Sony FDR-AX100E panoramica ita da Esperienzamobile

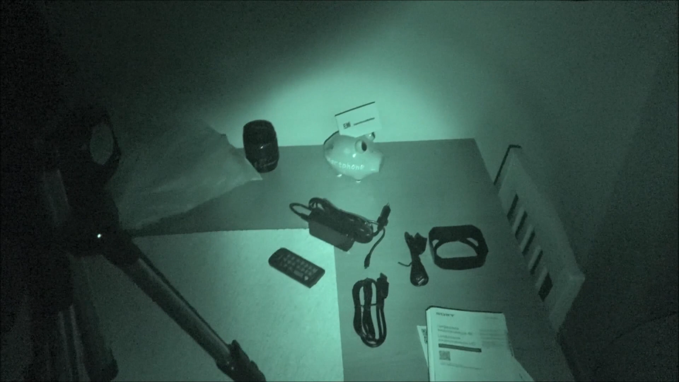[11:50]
anche di mostrarvi la funzione night shot che vi dicevo prima fatemelo dire è veramente una figata adesso siamo al buio completo io vi assicuro che non vedo nulla per dire il telecomandino a occhio non lo vedo
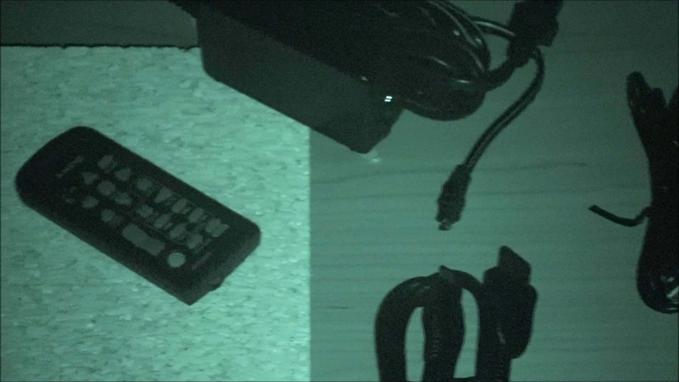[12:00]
ma neanche lontanamento non sapere neanche dove andare a prenderlo e la videocamera senza fare nessun
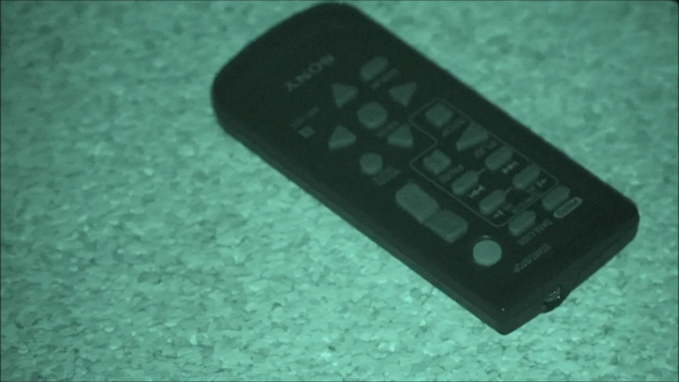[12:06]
tipo di luce vi assicuro che fondamentalmente non ha nessuna luce attiva riesce a
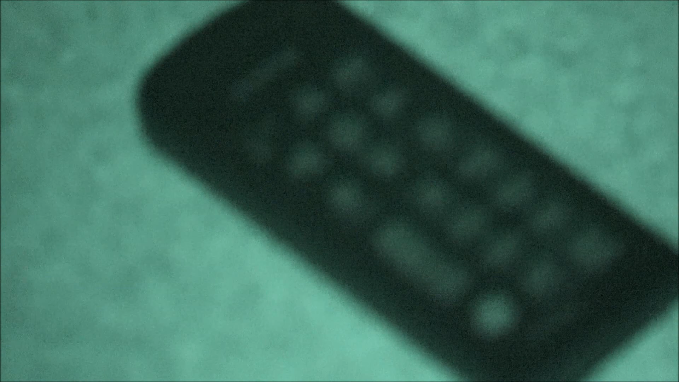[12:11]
vedere tutto al buio quindi è una sorta di sensore infrarossi veramente efficace
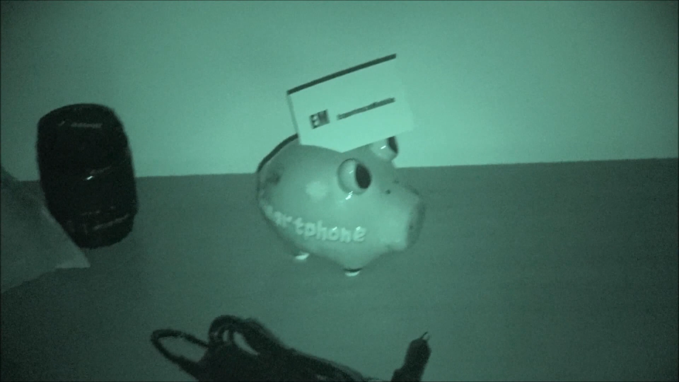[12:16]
funziona molto molto bene come vedete quindi funziona anche qua veramente molto molto interessante si
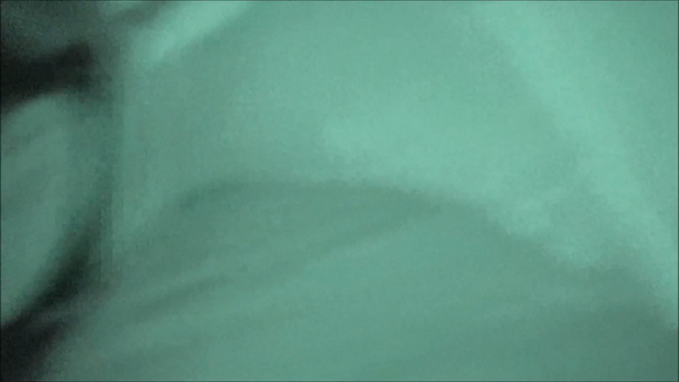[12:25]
può dire anche comoda perché comunque ci permette di girare dei video horror, dei film horror oppure comunque di vedere al buio completo quello che non riusciamo a vedere occhio nudo